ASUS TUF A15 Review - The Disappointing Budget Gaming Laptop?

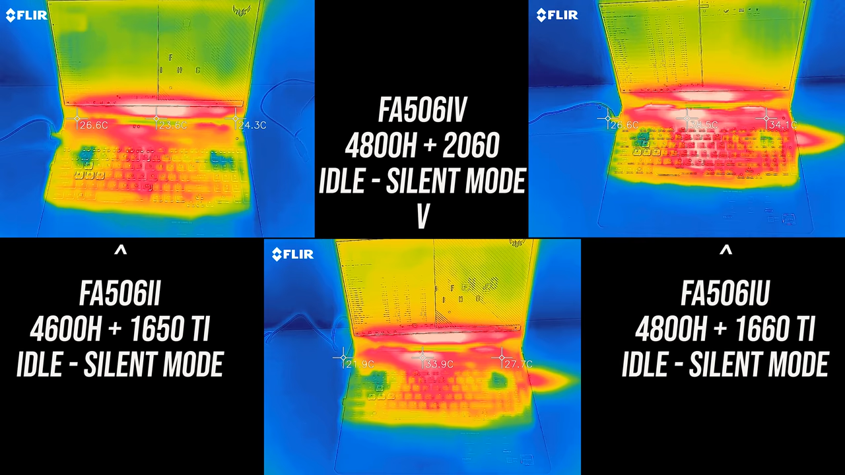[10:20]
even under heavy load they only got warm at best. At no point did they feel hot, and this would in part be due to the plastic build which should conduct heat less than a metal finish.